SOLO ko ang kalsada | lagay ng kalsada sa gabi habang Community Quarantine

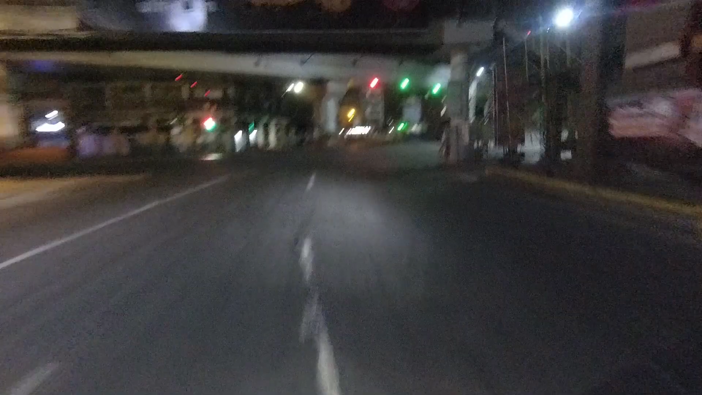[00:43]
alas 10 Pero sa alas 10 na to, oras na to mga champs Tingnan ninyo, andito kami sa Manila At grabe Nakakatakot yung pakiramdam Wala ang tao Walang sasakyan sa gitna ng kalsada
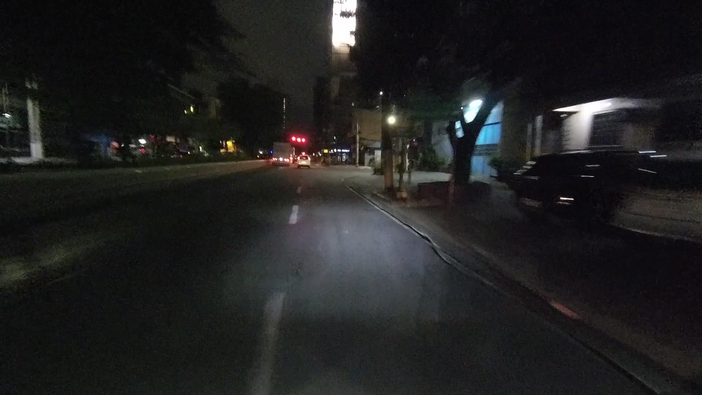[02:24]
Ito, papasok ko tayo ng Espanya Ngayon, makikita natin Kung ano na bang itsura ng Espanya Nang alas 10 ng gabi During quarantine days So Kaya tito ang magtataw actually Pero
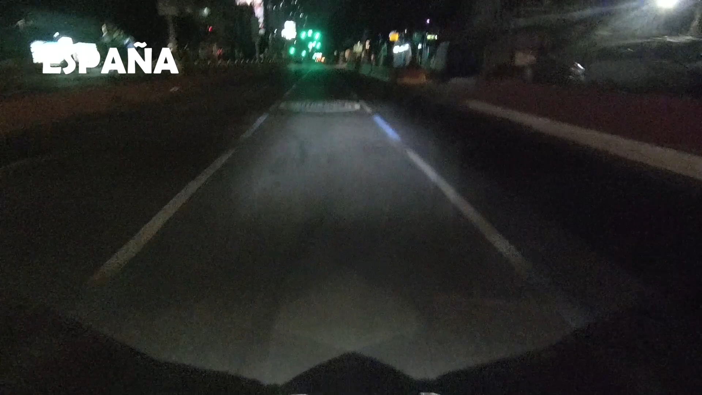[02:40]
Chill chill lang muna tayo Para ating makita ninyo ng maayo Siyempre yung itsura ng Espanya Quezon Avenue Yan Ate Commonwealth
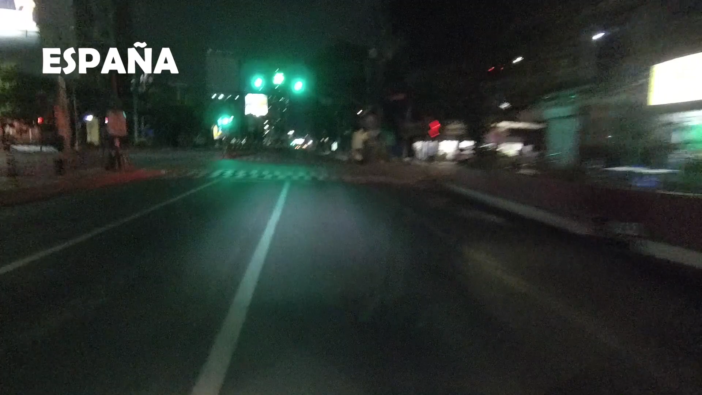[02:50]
So, sobrang luwag Mahatsyap oh Grabe Sarap Uy,
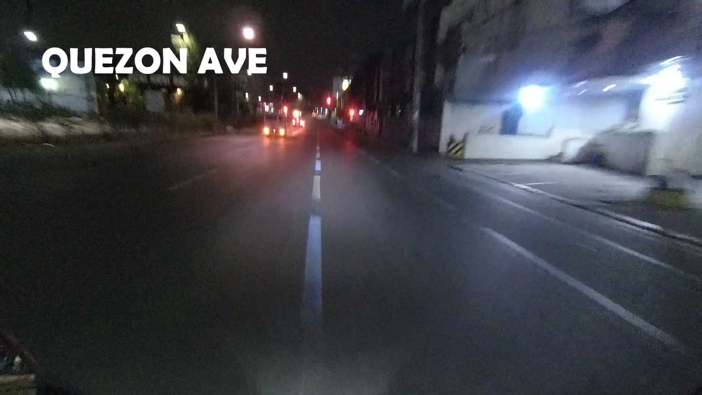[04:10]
May car view na nga Pala kasi ngayon Kaya mas mabuti talaga yung ganun na Mag-checkpoint, diba May car view na kasi ngayon So, ito nga yung D2 Asun Ito yung madras na uwi ko rin Kapag gano'n Yung panahon na Okay, okay Pat, wala pang Wala pang COVID-COVID Ngayon itong oras Medyo marami pa rin Sasakyan dito Pero ngayon Zero Luwang o Maakit ka talaga Mag-datao rito Pero bawal Yari tayo ay misis
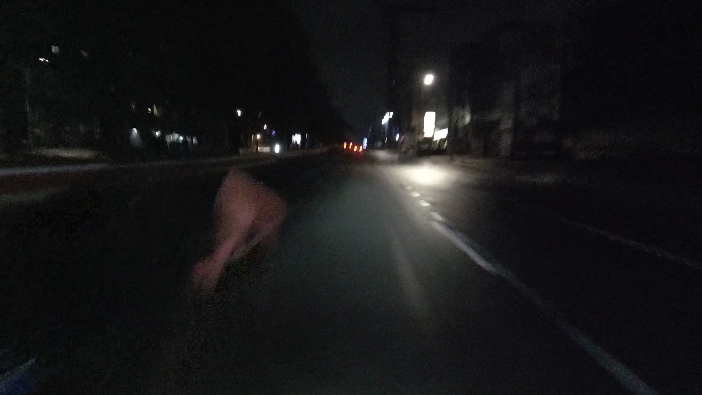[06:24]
Pa-comment naman ako Sa baba Kung medyo Ngongo Yung boses ko O kung Bumagaral dalba Para sa susunod na video Maayos natin O Ito Dito Banda Mukhang kumulan Bandang Ano na Delta Basa-basa na yung kalsada So medyo Siyempre Ingat Sakot ako sa basang kalsada Eh O naman Tsaka Huwag na huwag Kung magkakatao Sa basang kalsada Hindi natin alam Yung ano Yung kakakungan Natin yan Pag ganyan Grabe Di ba yung
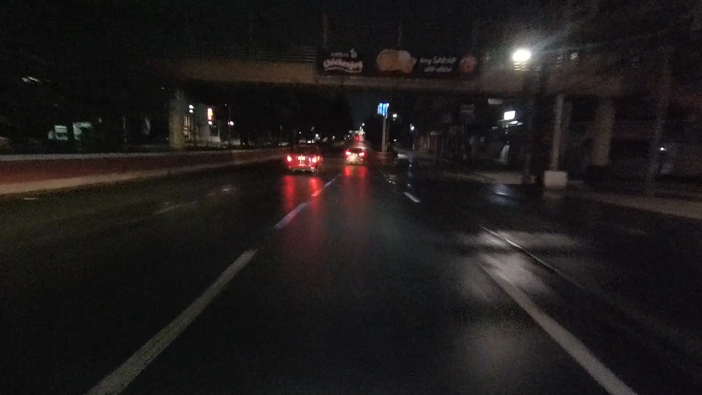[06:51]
Pakiramdam mo rito Parang ito yung Parang alam mo yung mga ano Dadaan ka sa probinsya Tapos yung daanan mo Eh Ito yung mga daanan Nabibihira ng daanan Mga ganun yung pakiramdam
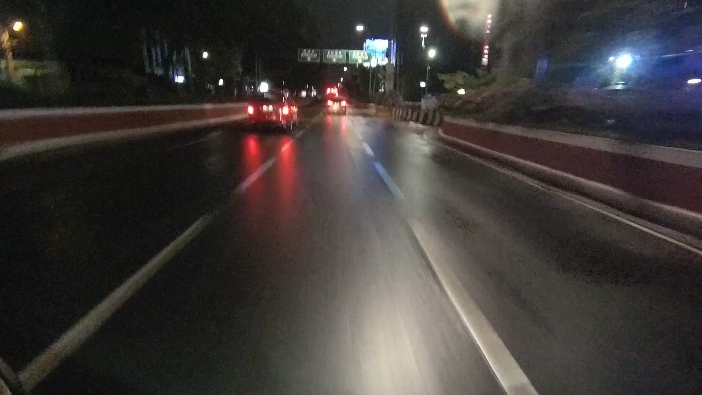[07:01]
Pero ito ay Quezon Ave Mga champ O Quezon Ave At alas 10 pa lang 10.03 Dito kay ano Kay Kay Champurado 9.45 Ako umalis So 15 minutes 18 minutes Ang lumipas Andito tayo sa Ano Sa Quezon Avenue
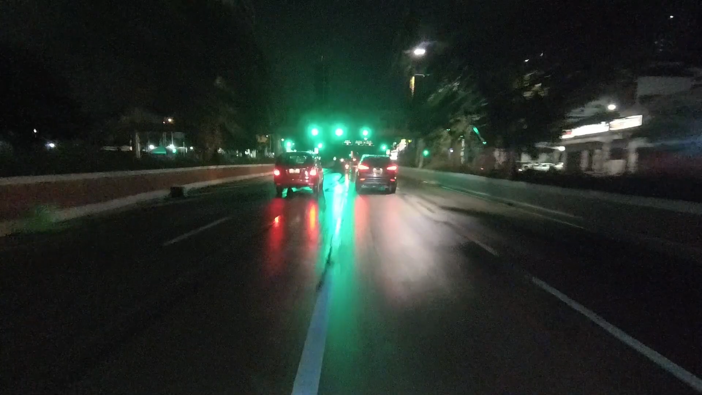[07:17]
Pero alalay kasi Basa ang lugar Grabe Tapos dito Banda Pakasok na tayo Sa ilalim Mga champ Underpass ng Quezon Ave At medyo Madilim Buti na lang May mga ilaw Yung mga motor natin May nagbumotor doon TCR Buong magatid O nagsundo So yan At least ngayon Nakikita ninyo Mga champ Yung ano Itsura Ng kalsada natin Manila to Quezon City During quarantine Nang ganitong oras Alas 10 ng gabi
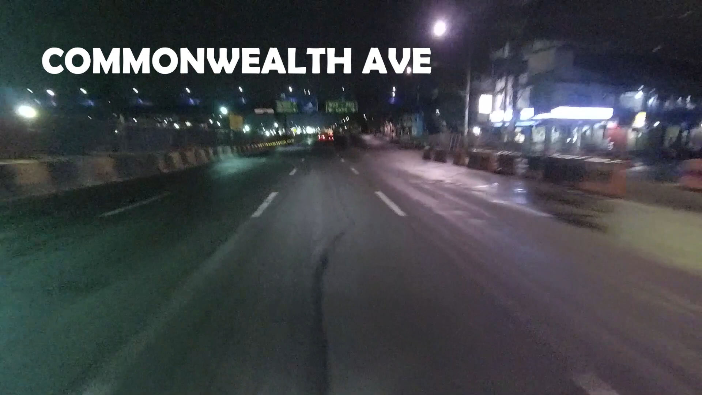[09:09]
Alright So Commonwealth Mga champ At ito na nga Kitang kita na pa natin dito Ito yung Kitsura ng Commonwealth During quarantine Alas 10 ng gabi Sarado lahat As in sarado lahat Ilaw ng
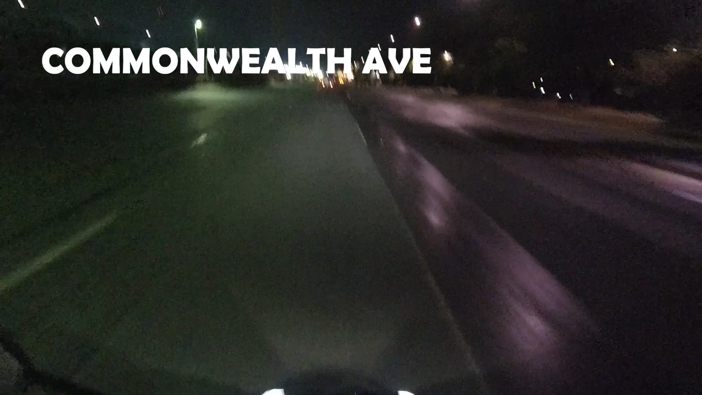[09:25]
Nang kalsada Ang may kita ninyo At ilaw ng mga motor Buti dito sa Commonwealth Ngayon Medyo maliwanag na Dahil sa mga Ano Streetlights Tapos napakaluwag na Kalsada Ang bubunan sa inyo Solid Solid Woo Okay Huwag kayo maghahataw Yari tayo kay Commander So sa lahat Ng mga naging isip Ano kayang kitsura ngayon Ng mga Mga Medyo hindi pinalad na talagang Hindi pwedeng lumabas dyan sa bahay Okay na rin yan Para mas safe kayo Huwag kayo lumabas Kung hindi naman kailangan Diba Kasi ako Lumlasan lamas ako Kasi Trabaho Kailangan talaga Tinatawag tayo ng trabaho
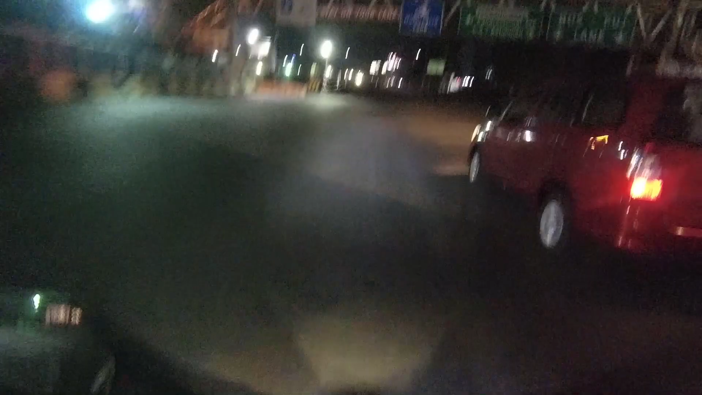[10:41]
O kung talagang Totoo yung Yung pag-slap Ni Tano Siguro ganito yung Itura At least dito Medyo tumutuyutuyo na Yung Lupa Meron mo ang Kanina Umulan din
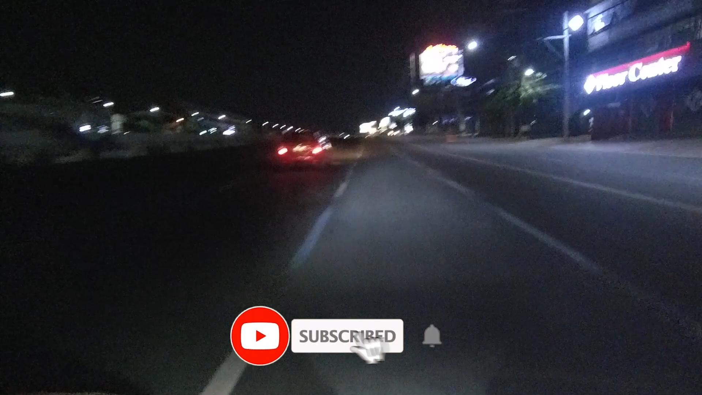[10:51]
Siguro medyo Pwede na tayo Magmabilis ng Kunti rito Pwede na tayo Pwede na tayo
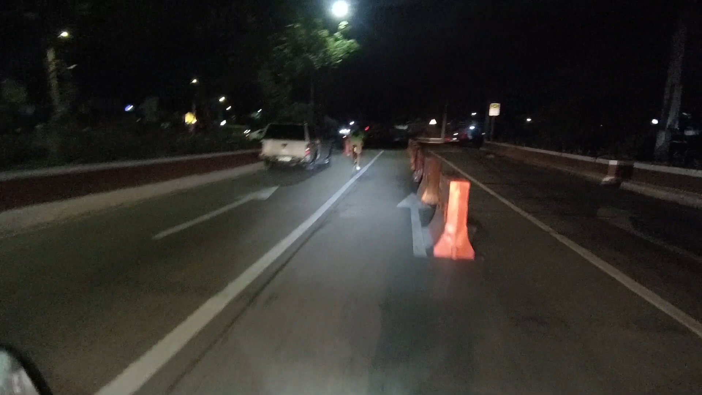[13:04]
Mukhang may huli Pero At least dito Sa harapan ng ano Batasan Eh
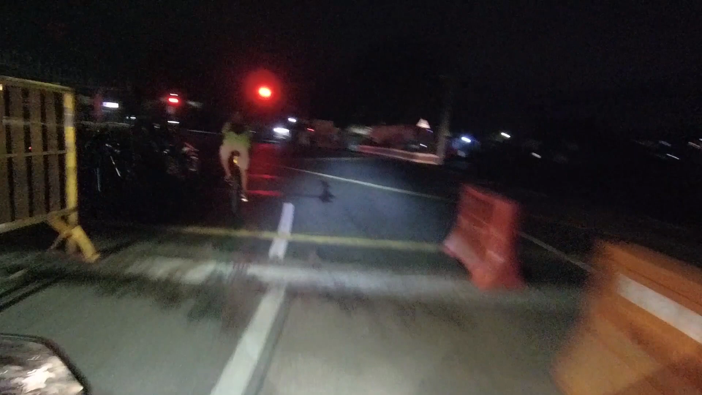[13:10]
mayroong ano May checkpoint Very good yun Kailangan na kailangan natin yan